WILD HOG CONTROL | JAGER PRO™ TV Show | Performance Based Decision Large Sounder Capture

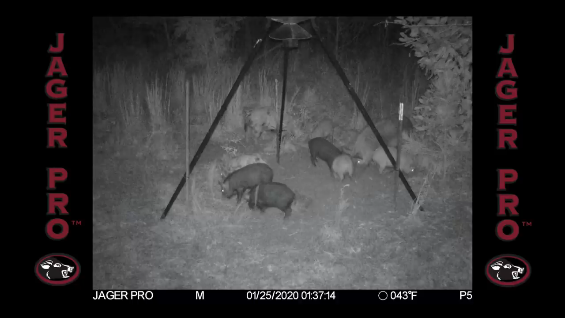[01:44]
An adult sow, boar, and several juveniles show up late that night. They don't waste any time getting every last kernel off the ground, with the juveniles showing up later the next day looking for more food.
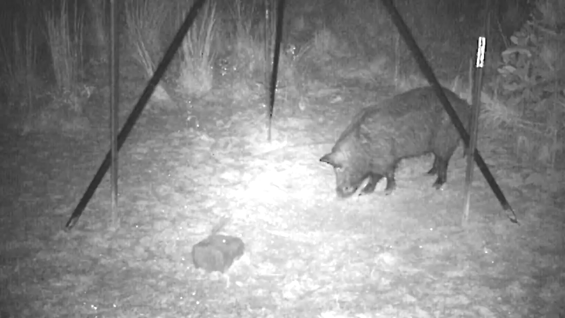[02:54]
Hopefully the stars align, and he is solo tonight. Within a couple hours, we are notified by the Jaeger Pro app that there is movement at the feeder. Lo and behold, it's Split Ear, and he's on his own. Rifle of choice is a Daniel Defense Chamber in .308,
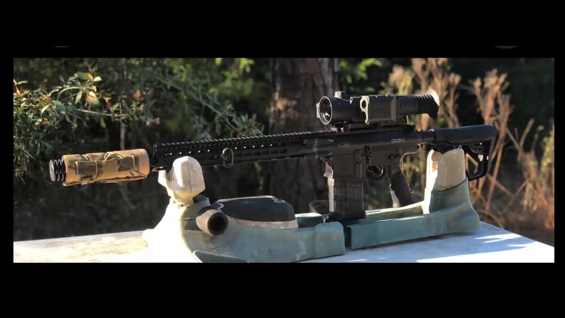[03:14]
running Hornady ELDX in 178 grain, topped off with a Pulsar Trail LRF Thermal, and a Siler Chico 300 Omega Suppressor. We act fast, keeping the wind in our favor.
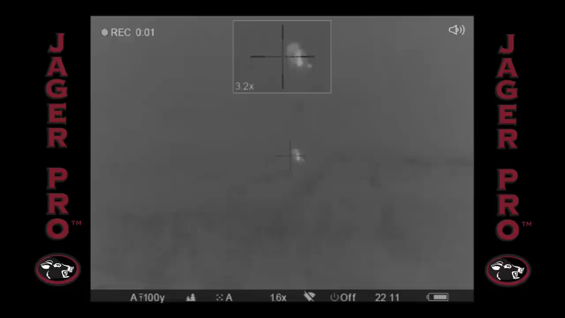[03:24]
We close into 70 yards, set up the tripod, steady sight picture, and with the pull of the trigger, the 178 grain bullet is delivered right where I needed it.
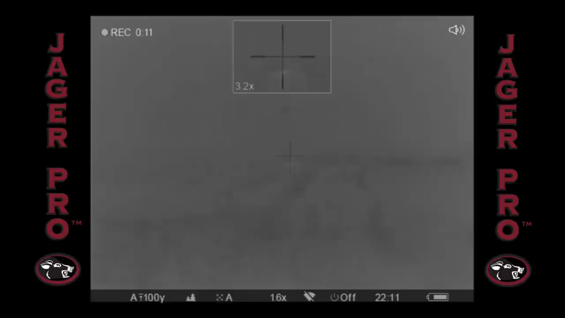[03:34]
With a bang and a flop, Split Ear hits the dirt.
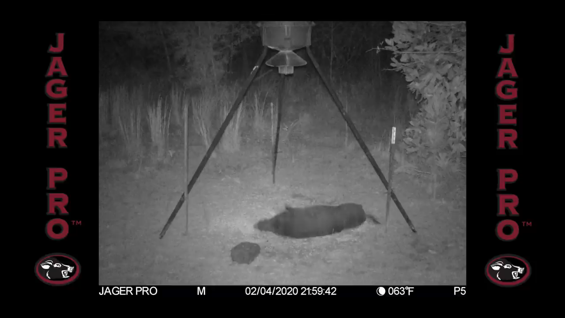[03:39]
Time to assess the boar, document, and photograph any special features, then get him loaded up.
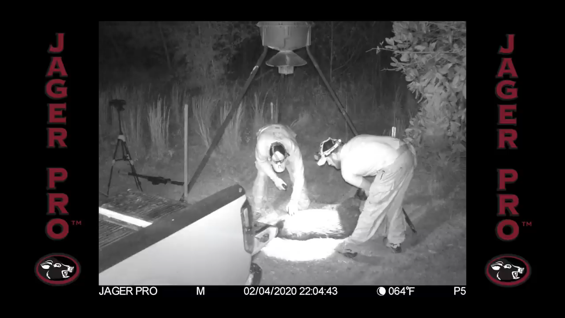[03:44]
The following afternoon, the remaining sounder continues to condition to the feeder, while we continue to watch and gather intel for any changes in the sounder's composition.
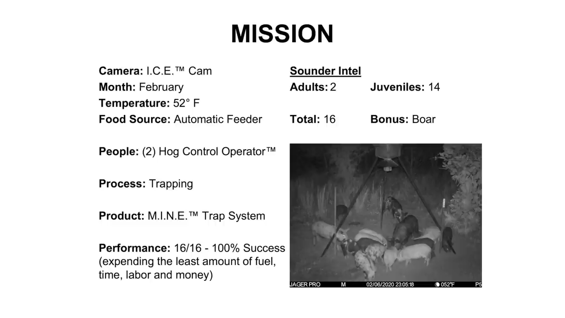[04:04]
With almost two weeks of information, we are keyed in on two adults with 14 juveniles, for a total of 16 pigs. Our goal is capturing all 16, expending the least amount of fuel, time, labor, and money.
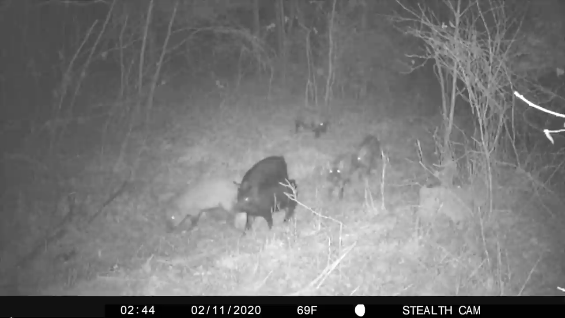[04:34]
We pull the SD card from inside the trap to study their behavior. Juveniles have no issue feeding inside the enclosure, while the older and wiser sow knows something isn't right. Two days later, the footage catches the juveniles feeding inside, while the two sows approach cautiously.
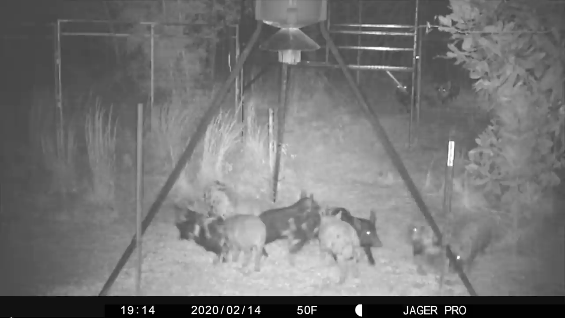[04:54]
You can tell they are communicating to their young that they don't like this situation.
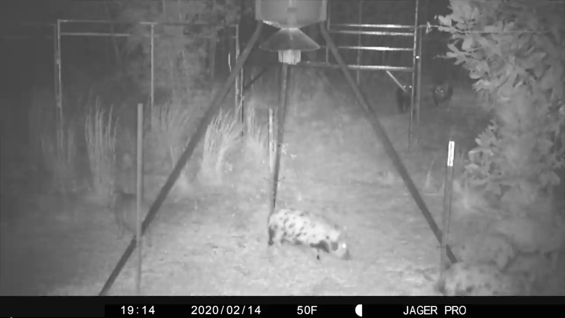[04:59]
Not the body language I want to see from them.
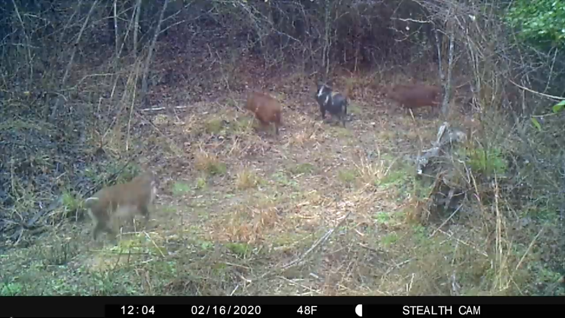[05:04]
Again, the camera on the main trail catches most of the juveniles, with no sows in sight.
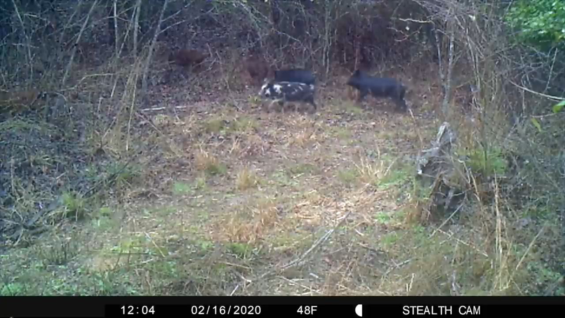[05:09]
We know they are close, but wary of the trap.
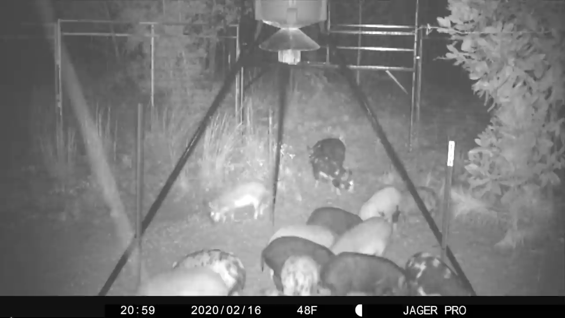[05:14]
Several days of watching trail cam videos, and we quickly realized that only the juveniles have the courage to step inside the trap. In my mind, trapping the juveniles may be our only hope. We continue to bait the site in hopes to lure the adult sows. We added a bucket of peanuts in the addition to the sour corn.